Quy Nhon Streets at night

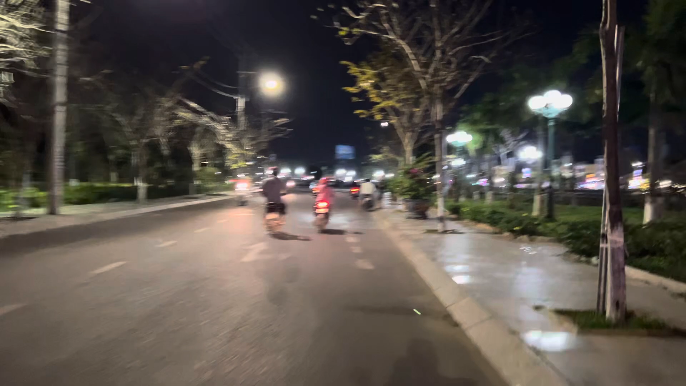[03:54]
Sắp tới chắc chúng ta sẽ rẽ vào khu vực Nguyễn Tất Thành để xem vào cái giờ
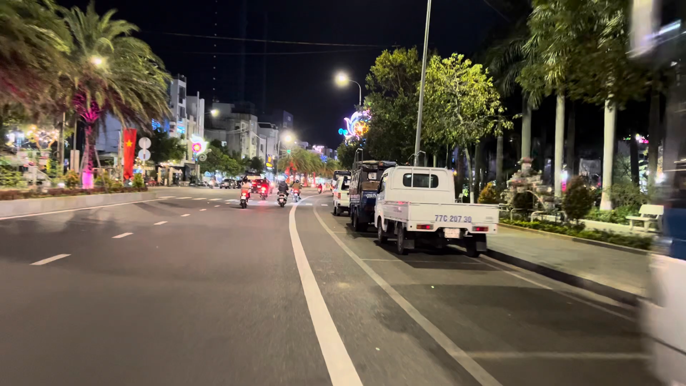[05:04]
khu vực này thì đường rộng và ít quán xá ở mặt tiền, chủ yếu là cơ quan thôi,
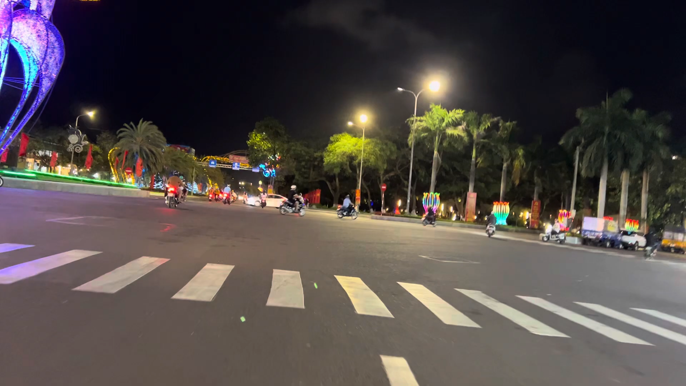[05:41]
Lưu lượng xe cũng đông nhưng mà nó không có bị gần nhau á, đi lại nó cũng tương đối thoải mái. Quanh những tòa nhà hội nghị này và cái quảng trường sân bay á,
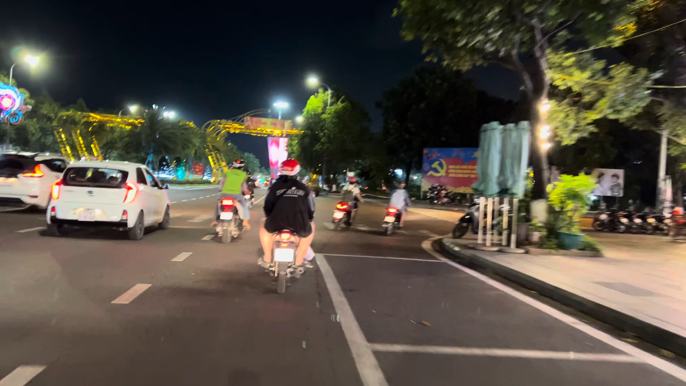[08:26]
Đây, mình ta đi qua chợ đêm tí rồi hoặc là quảng trường cũng được.
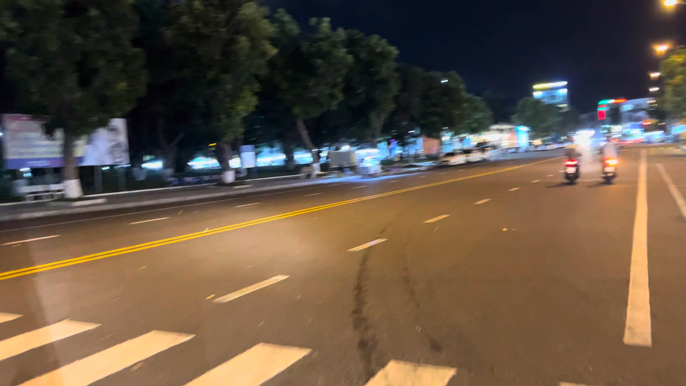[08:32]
Là chợ đêm thì phải gửi xe đi bộ vào nó mới ra cái không khí chợ đêm được hôm nay. Nhưng mà mình chỉ đi lướt qua thôi nha.
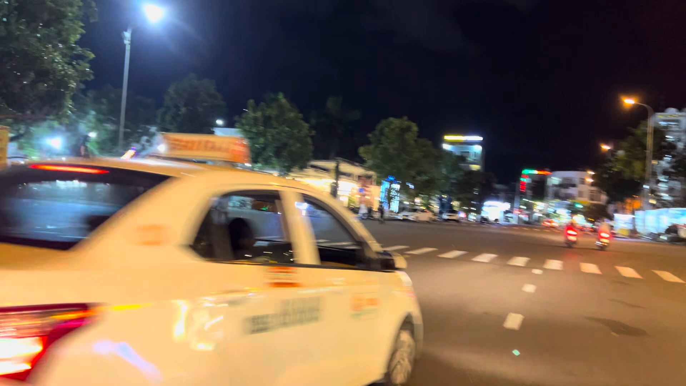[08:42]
Chợ đêm này thì có hai cổng vào, một là bên đường Lê Duẩn của Bảo này, một là chúng ta sẽ qua bên đường Diên Hồng nha mọi người.
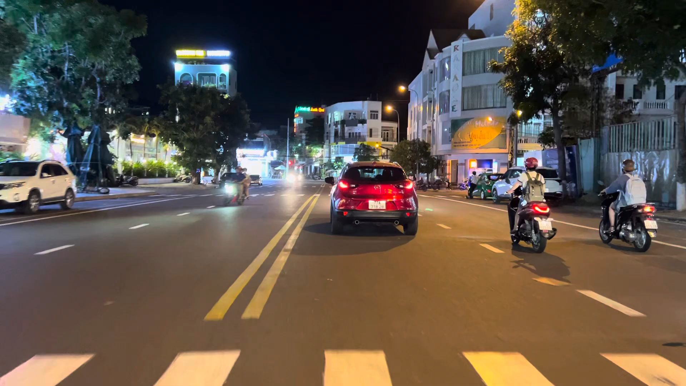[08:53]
Trái chúng ta sẽ vào được cái đường Diên Hồng. Đây mọi người thấy cái đường Vũ Bảo không? Đường này ăn uống bây giờ vui lắm á.
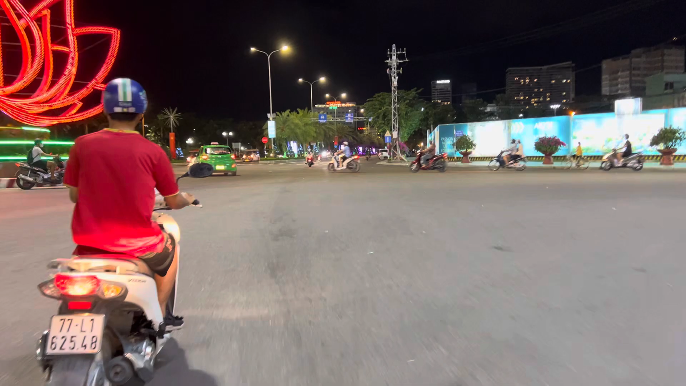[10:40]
Ôm cái vòng xuyến này, cầm một tay quay một tay đi xe máy thì khá là cẩn trọng tí.
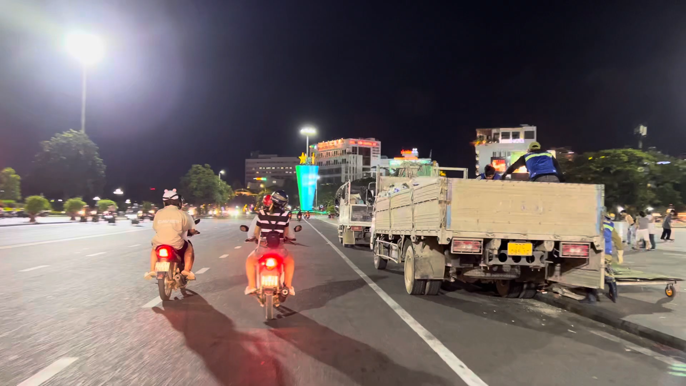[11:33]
Đây, cái công trường rất là nhộn nhịp. Cái phần đang thi công thì sẽ được bao lại để đảm bảo an toàn cho các em nhỏ vui chơi.
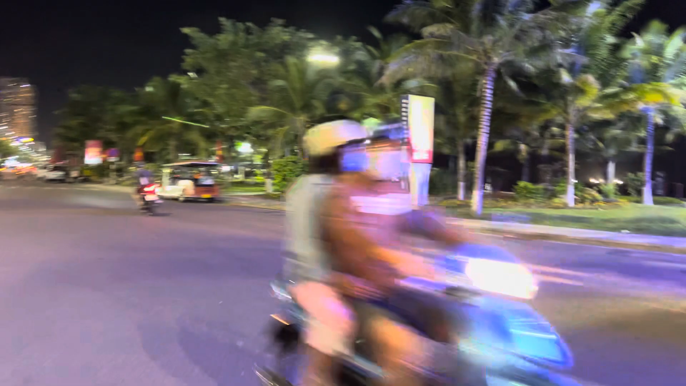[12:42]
Nhìn về là đón chắc là Xuân Diệu cũng không đông lắm đâu.
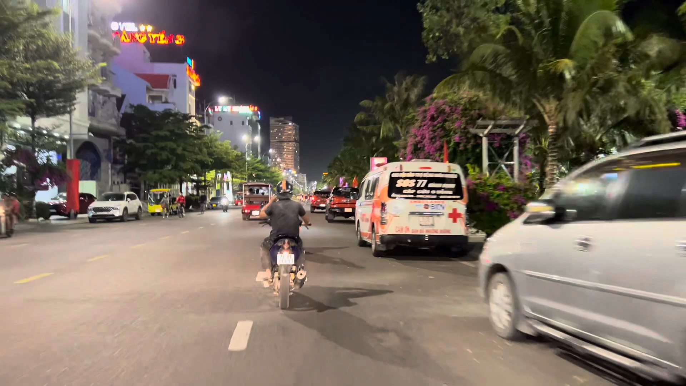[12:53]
Nhiều khi mình cảm giác Xuân Diệu nó không có tập trung và đông đúc bằng cái đoạn đường Vũ Bảo luôn á mọi người.
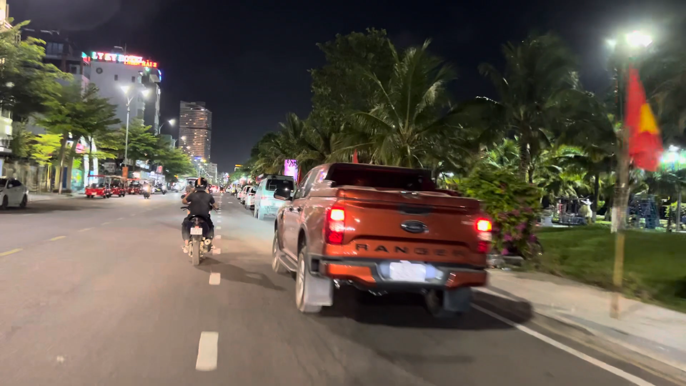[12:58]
Mặc dù là cuối tuần là xe ở đây rất là nhiều ở ngoại tỉnh này, trong tỉnh và ngoại tỉnh ở khu vực này.
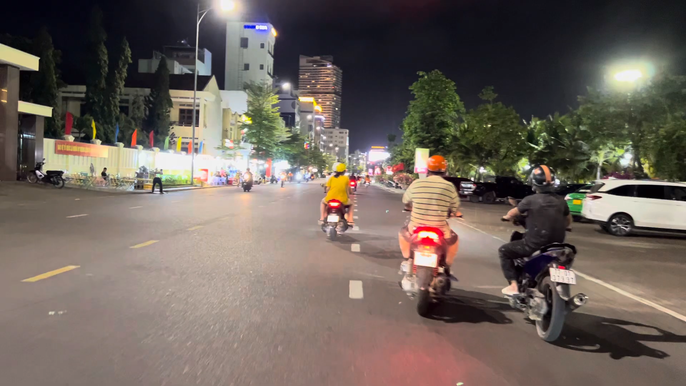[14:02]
Cái quán thì khách hè thì có vẻ thu hút nhiều hơn, tại vì nó giá cả nó cũng sẽ nhẹ nhàng hơn một tí, bởi cái tiền thuê mặt bằng nó không có.
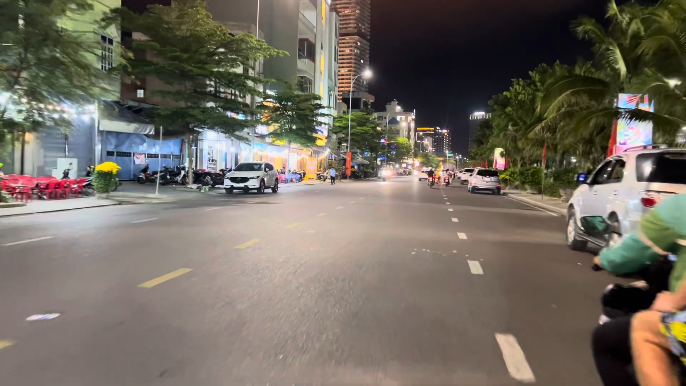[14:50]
Đây có một cái khách sạn mà nó bị lùi vào trong khá là đẹp nha mọi người. Mọi người có thể là tham khảo thử. Đúng là khá là vắng khách nha mọi người.
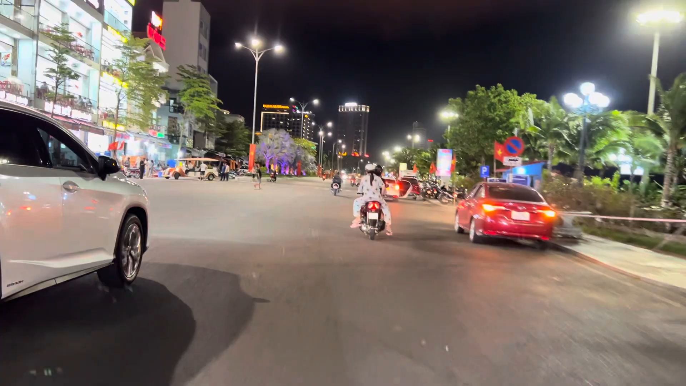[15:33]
ba quán hải sản gọi là lớn nhất trên con đường mà.